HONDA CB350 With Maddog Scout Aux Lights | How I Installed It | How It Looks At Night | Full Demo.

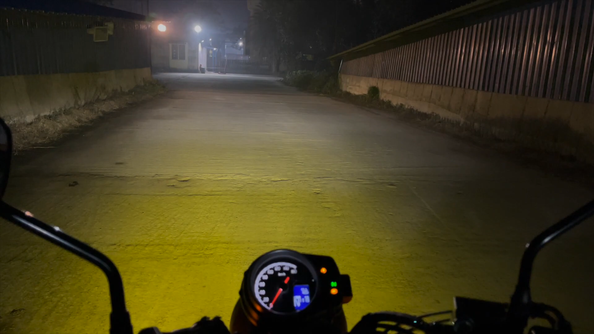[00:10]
pair of fog lights for you i mean just look at it guys they are decent enough lights for the city use i don't think anything more should be required while riding the bike inside the city